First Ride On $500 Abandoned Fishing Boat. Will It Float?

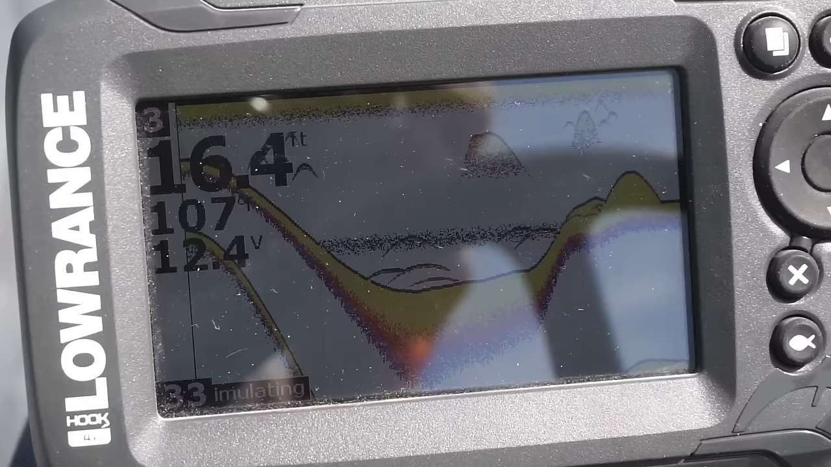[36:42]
On screen: depth 16.4 ft
This is a simulation. These are fish right here.
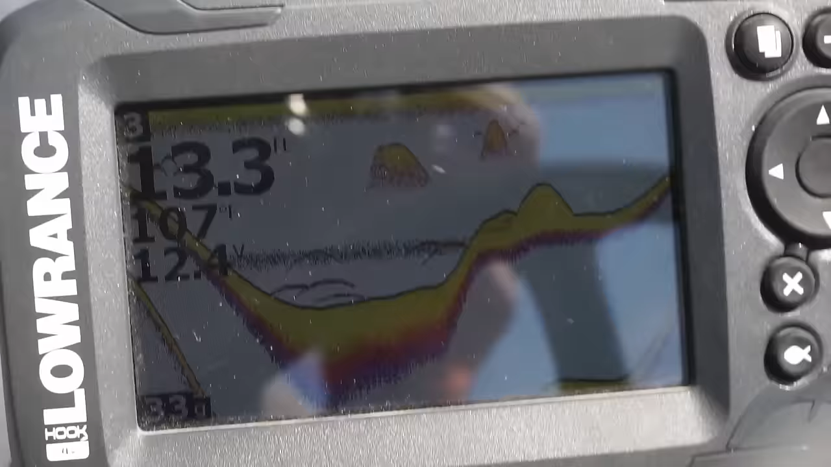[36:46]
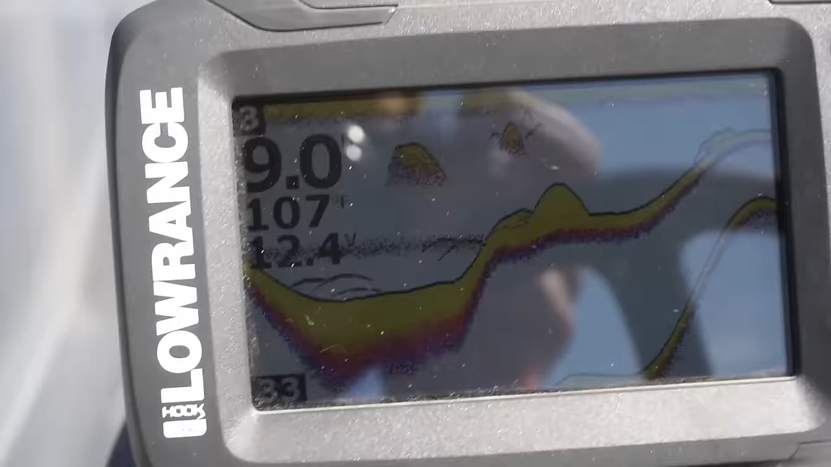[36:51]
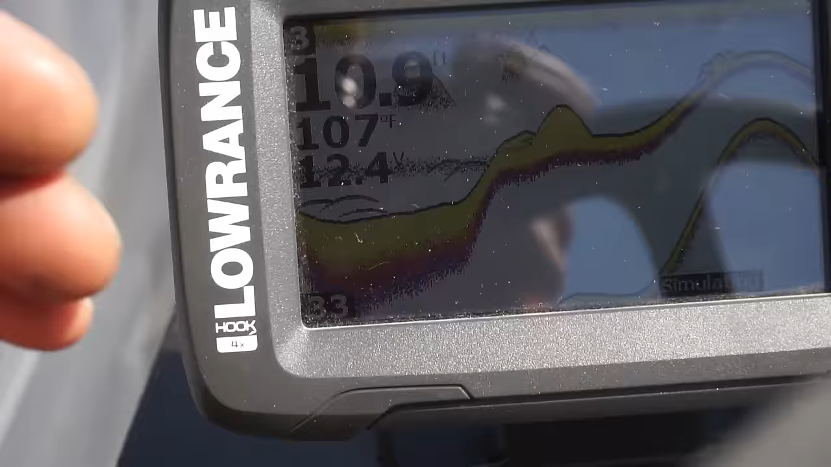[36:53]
On screen: depth 10.9 ft, water 107°F
Let's see if you click the fish button.
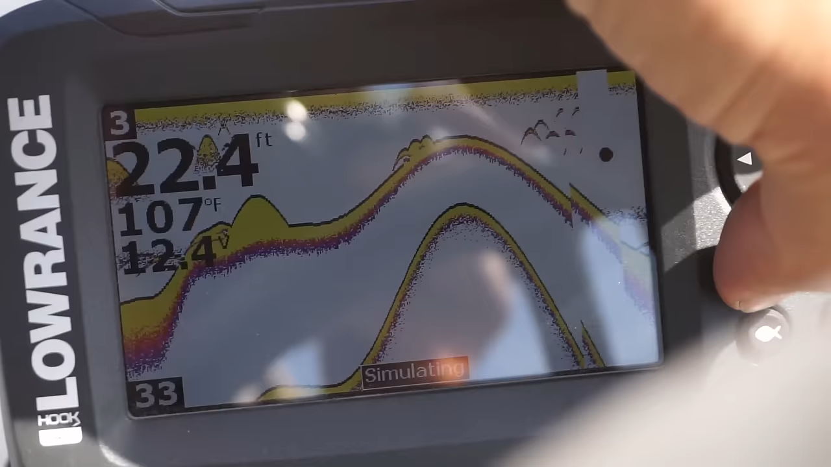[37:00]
On screen: depth 22.4 ft, water 107°F
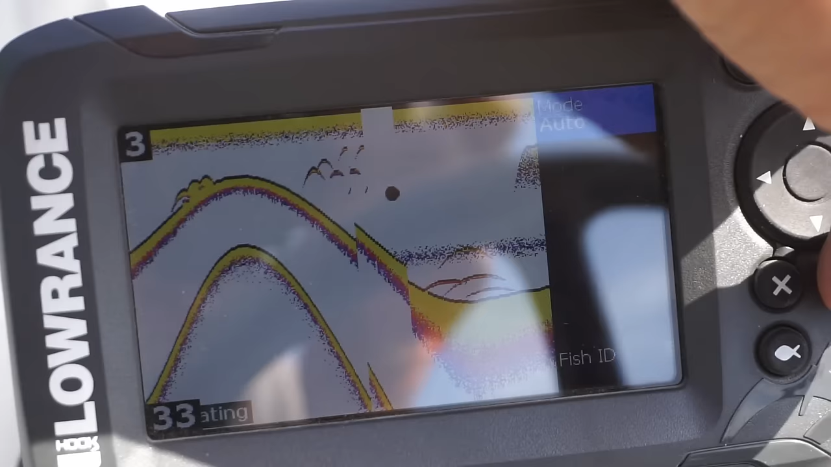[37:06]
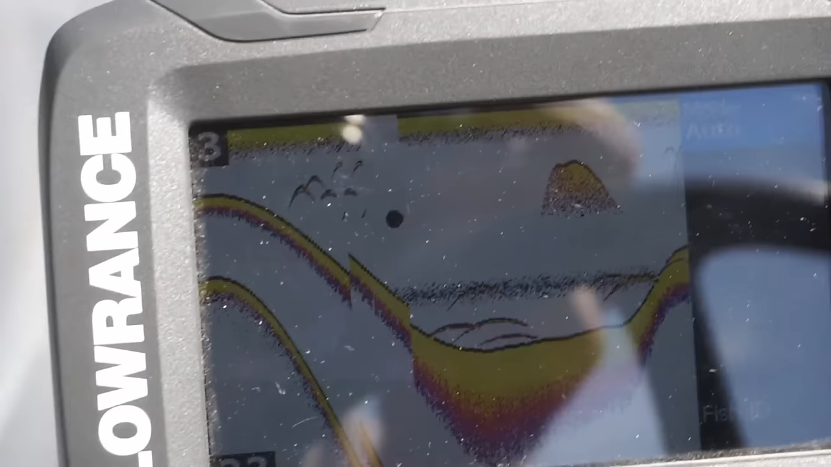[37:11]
So we'll have to play around with this, but at least it's working.
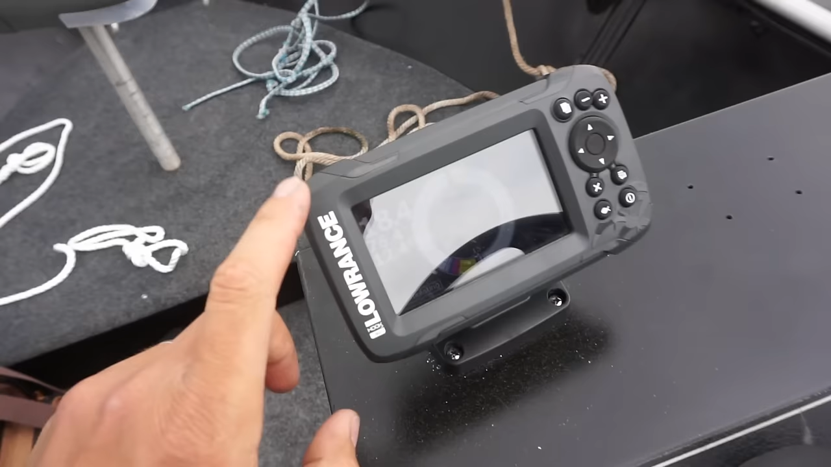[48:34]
Alright, we don't have Wi-Fi out here or 4G, so I'm trying to find out how to turn this off of simulation mode.
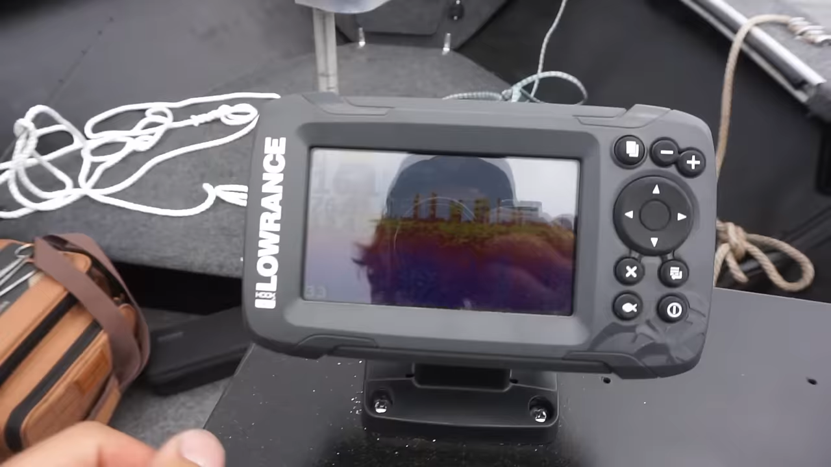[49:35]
All right, we finally got this thing to work.
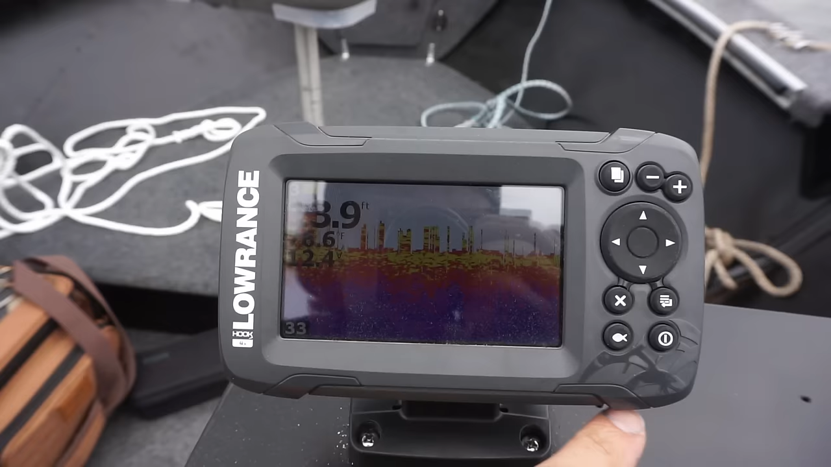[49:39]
To get it off of simulator mode, you hold down the power button until it turns back on, and it will get you to the settings, and then you scroll down to simulator and then click off. So that took me a while to figure out. I was just kind of pushing buttons, but we finally got it.
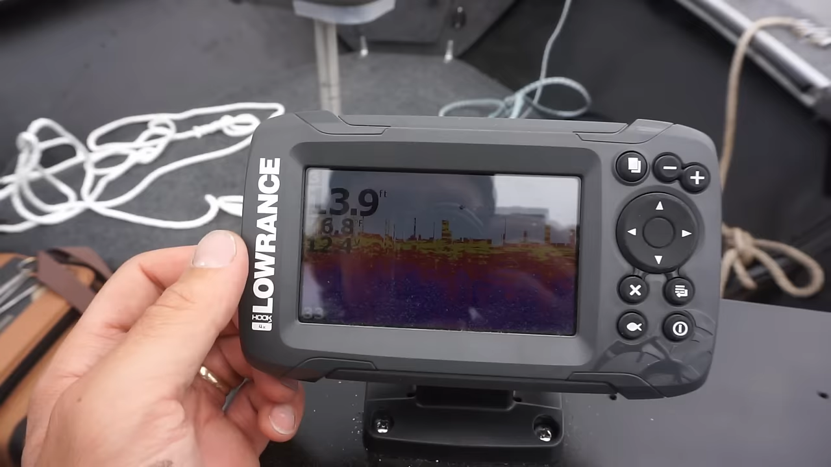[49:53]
So we're out on the lake right now. I think what we're gonna go do, see how fast this thing can go first.